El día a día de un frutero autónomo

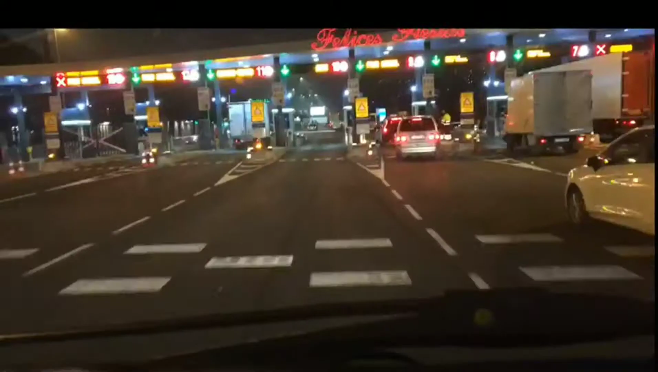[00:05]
Por ello seguiremos hoy a un frutero para conocer su vida de noche.
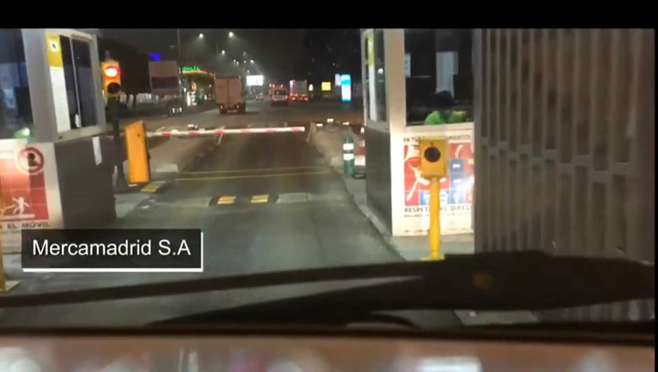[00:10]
Esto es Jornada de Día y de Noche, el reportaje de la vida nocturna de un frutero.